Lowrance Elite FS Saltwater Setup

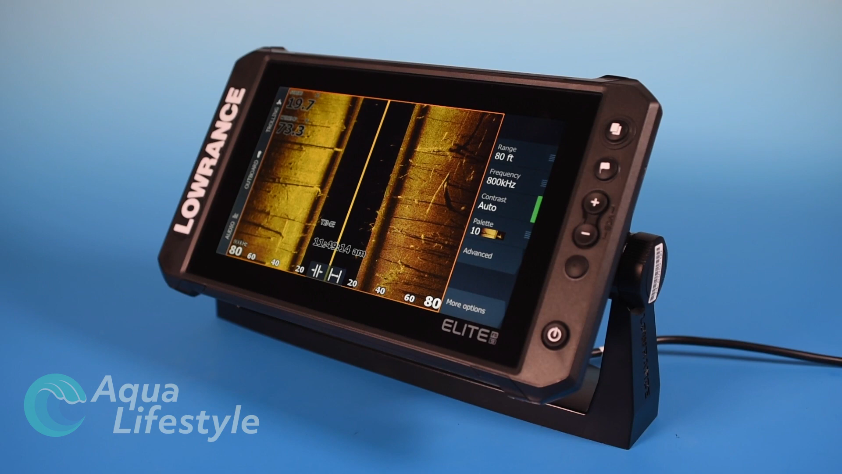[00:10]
basic your side scan and down scan setup.
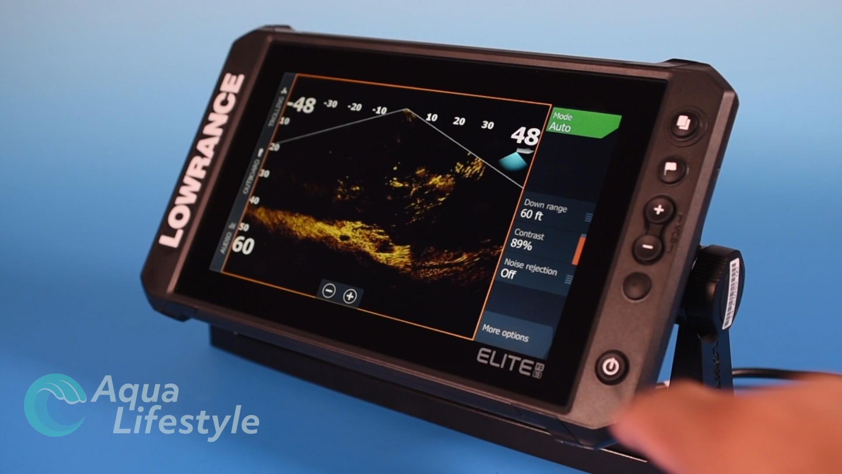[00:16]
LiveSight and ActiveTarget were covered in our freshwater video setup video so check that video for setup on those.
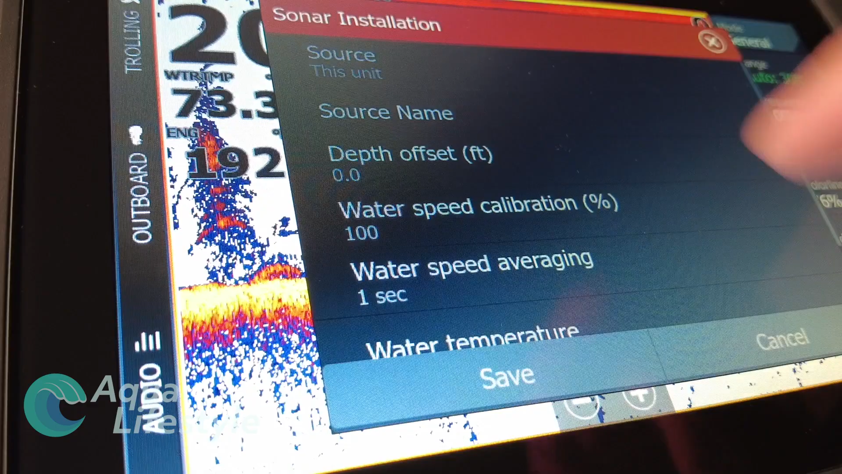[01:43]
to the menu is going to pop up and it's going to ask you the source you
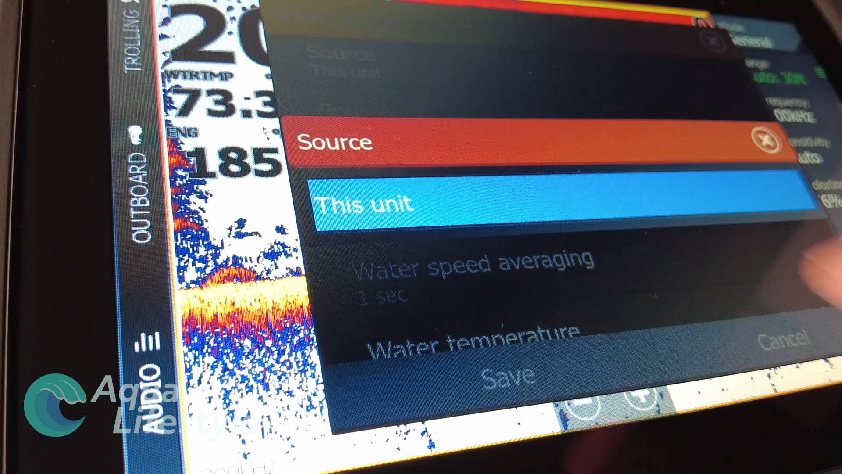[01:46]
can name what the source is so you can go in and type a specific name if it's a bow
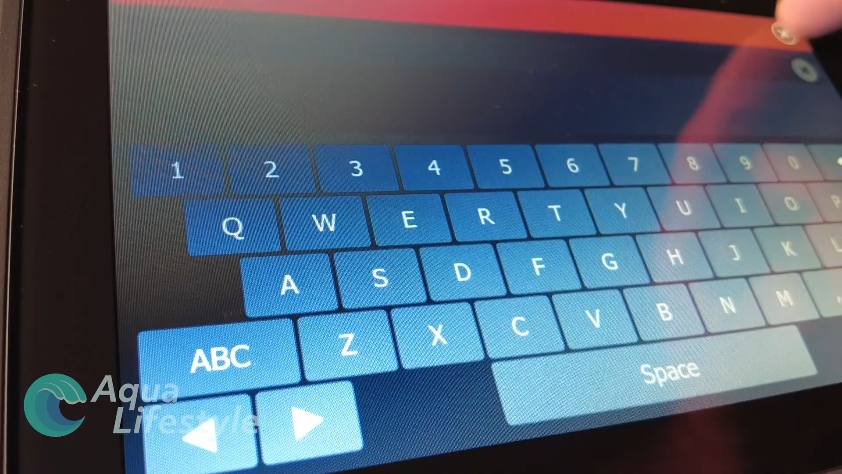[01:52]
display or a helm display you can adjust
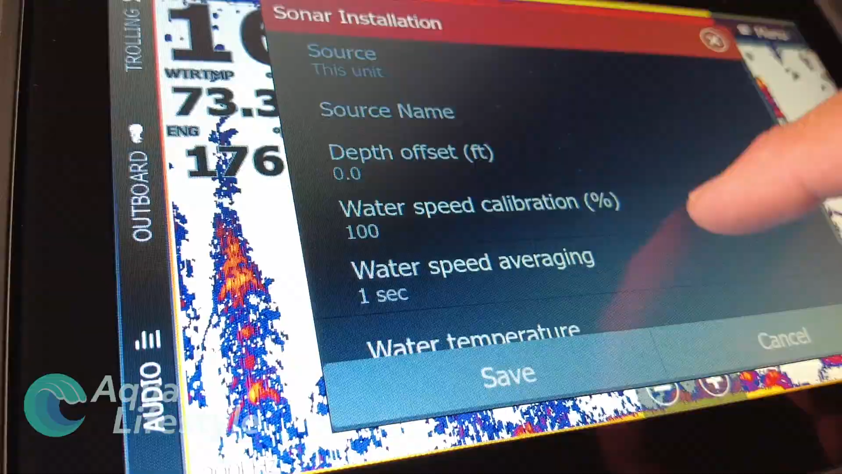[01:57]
your depth offset your water speed calibration if you need to make
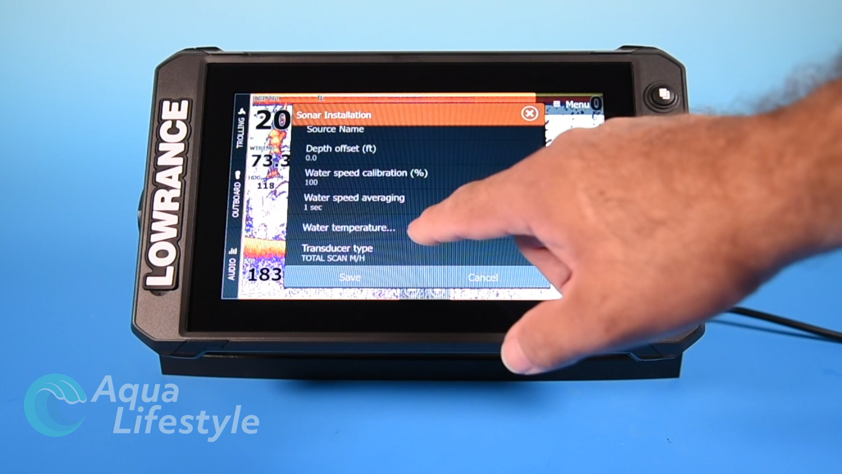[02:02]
adjustments on that or speed averaging temperature and
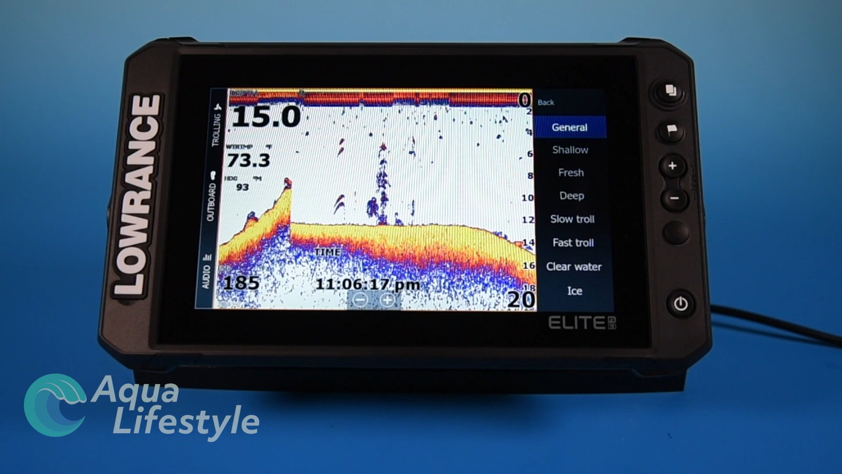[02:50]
we're in you can set it for general shallow fresh deep slow troll fast troll clear water ice and those are your options of course you're going to want to select the one that's most appropriate for the type of fishing that you're doing generally speaking general is a good all-around especially if you're shifting from shallow to deeper water shallow they claim is 60 feet or less reality hundred feet or less it works well deep if you're obviously doing deeper fishing fishing ledges canyons that kind of stuff you're going to want to set it to that now you notice my menu disappeared there after a few seconds by default it's not going to do that but to make that menu disappear so you have your
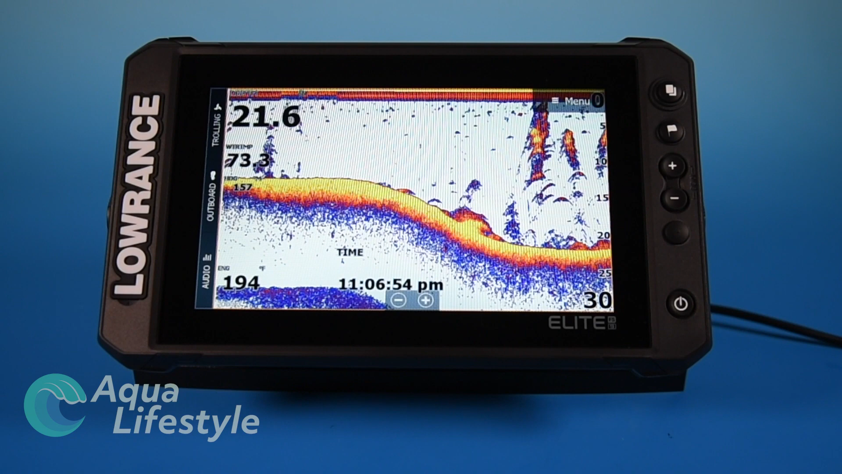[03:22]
full sonar screen let me show you how you do that real quick we are going to go back to our settings we're going to go to our system settings and we are going to
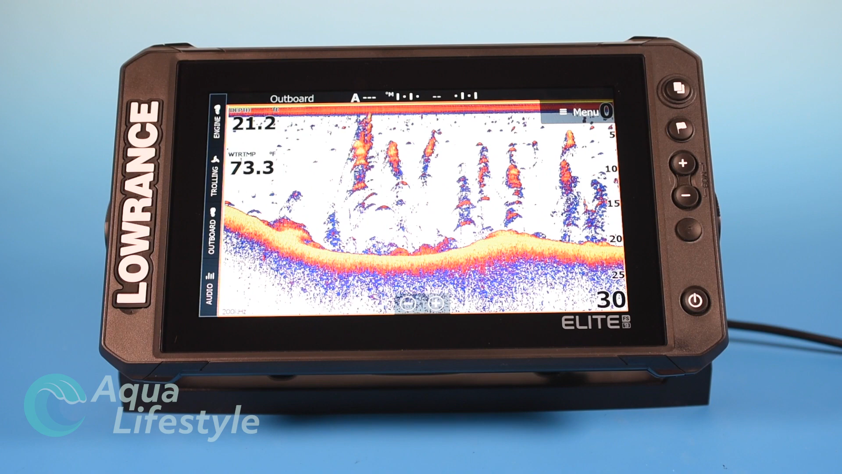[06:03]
On screen: water 73.3°F
you know is going to be a safe depth and and kind of keep this in the lower third which is your bottom reading that's really the way to do it now if you're not sure what you're looking at here we do have some other videos we've got some links to them you can check those out to understand better understand the fish finder and what you're looking at okay so we'll go back to the menu here we've set our range at 30 feet the next thing here is also very important frequency depending on what transducer you have you can pick the frequencies that you want if you get a active scan transducer or a chirp transducer for this unit some of the units come prepackaged with one
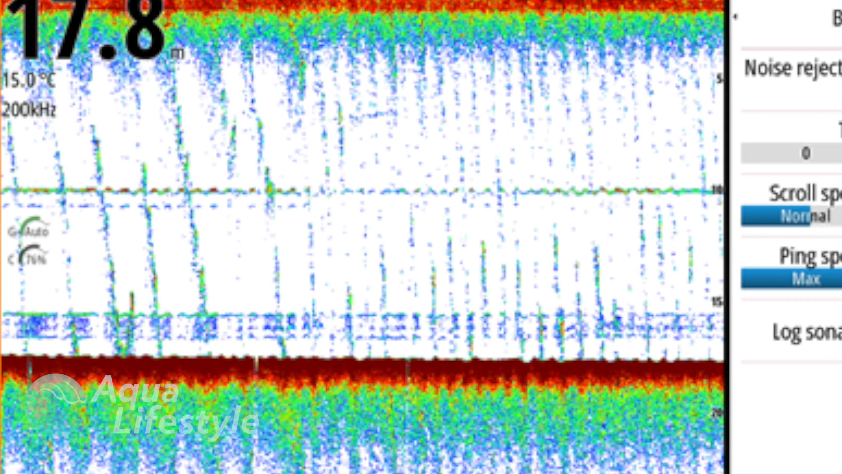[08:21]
On screen: depth 17.8 m, water 15.0°C
noise rejection if you're getting the lines if you're getting interference electrical interference from something on the boat you're gonna see the lines showing like little dotted lines or speckly kind of lines going up and down in the screen that you're getting noise interference or it might be speckles all over if that's the case you go to advanced you go to noise rejection and you make your adjustments just remember the higher the filters you put on here the lower the sensitivity of the machine so you're dulling it down you're not making it as capable as it can be so you want to have it you want to have these settings as low as possible to get the maximum image capability